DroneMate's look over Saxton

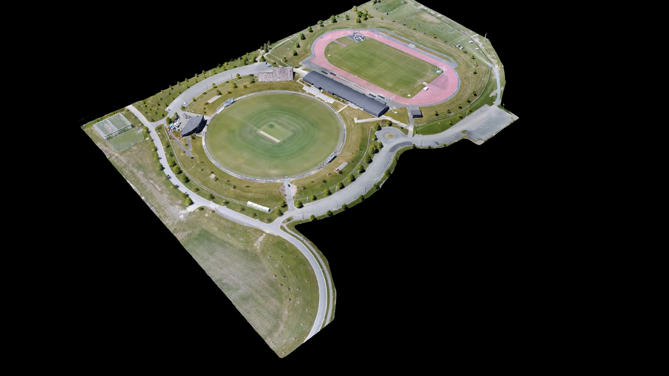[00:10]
We've been flying some surveys at the outfield looking at plant health and also creating some models which will be very useful for them when it comes to planning events and organising the ground as a venue.
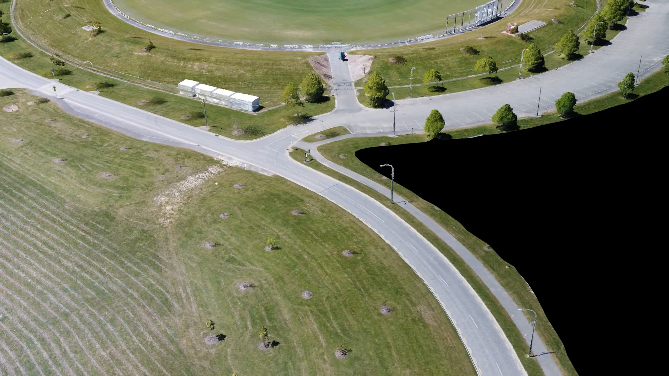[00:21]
We're making more and more of these models these days and they're proving very very useful for a whole variety of reasons. They're incredibly accurate, you can measure from them.
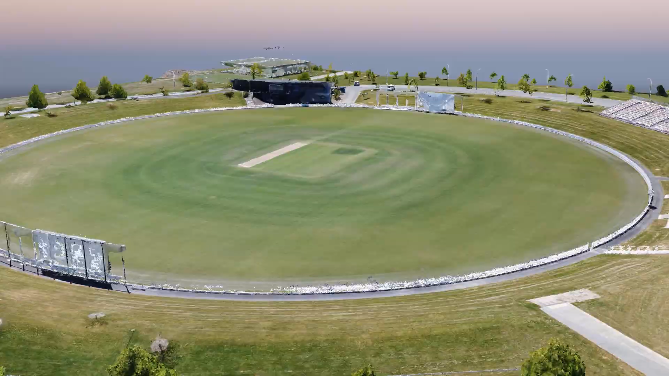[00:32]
You can see here from this grid this is how they're created. We fly a very specific path above the ground taking photos at set intervals and the
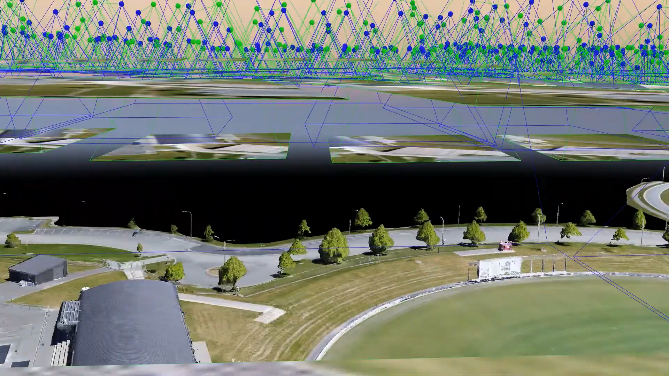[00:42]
software that we use enables us to merge all these photos and turn them into the model that you're looking at here.